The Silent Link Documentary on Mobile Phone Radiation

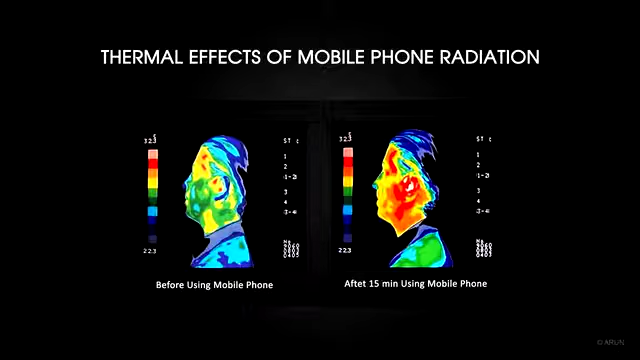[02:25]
Continuous exposure of radiations can heat human tissue and likewise it damages living tissues.